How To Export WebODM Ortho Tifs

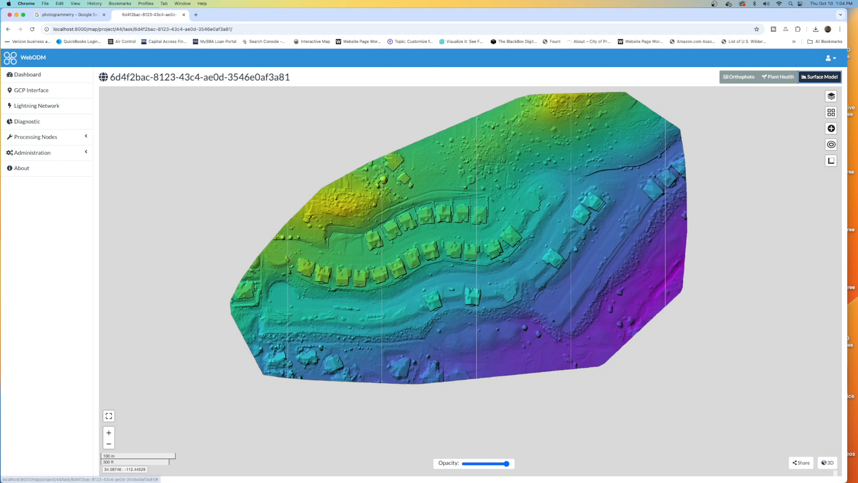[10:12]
So we'll buy it at that time. Don't overspend if this is a new business for you. I'm clicking into the 3D model really quick because I thought you would also enjoy actually seeing the point cloud.
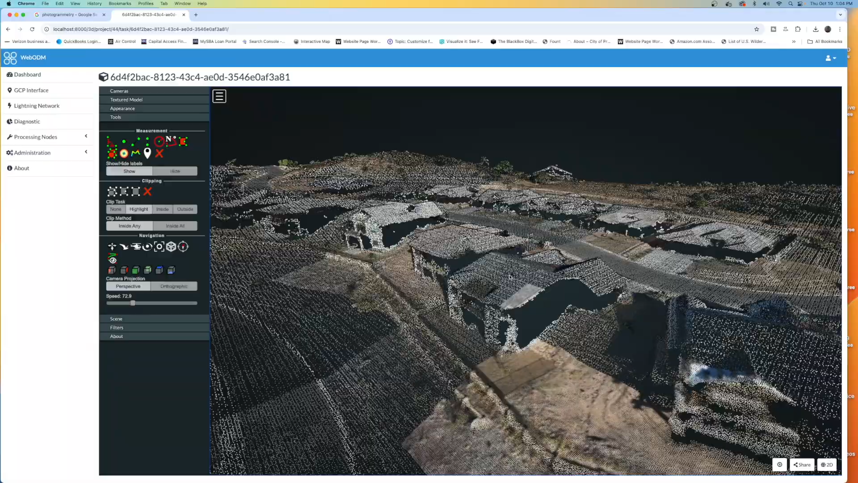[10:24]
So we're coming down in and we can actually see all of these points in here for the point cloud. I am not the biggest fan of the 3D modeling side of WebODM, but in a pinch, if you need to provide something, there are ways to export and get it shared online with your clients.
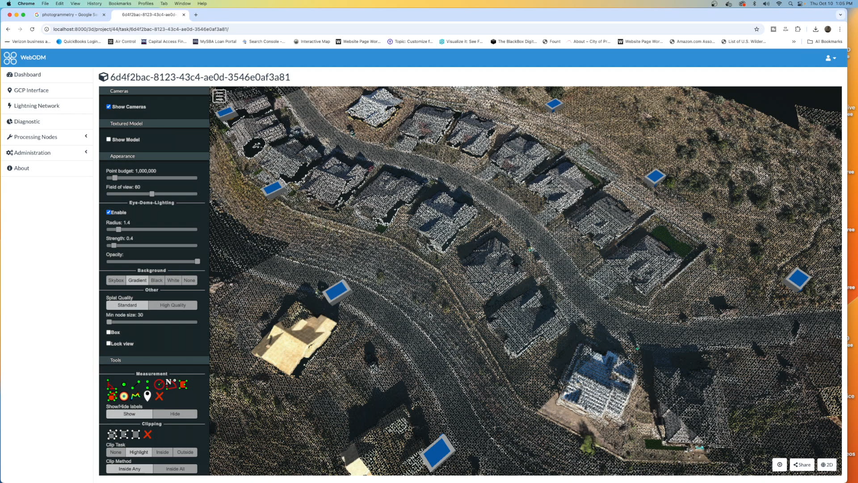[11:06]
Those are locations that the drone was at for its flight to collect the 210 images that we did.
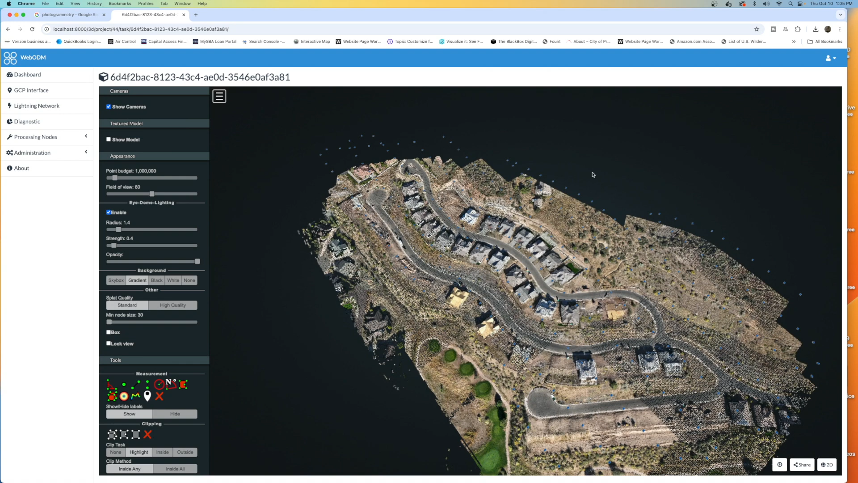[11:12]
So, all right, let's head on back to dashboard. And just to wrap it up, WebODM is actually pretty powerful,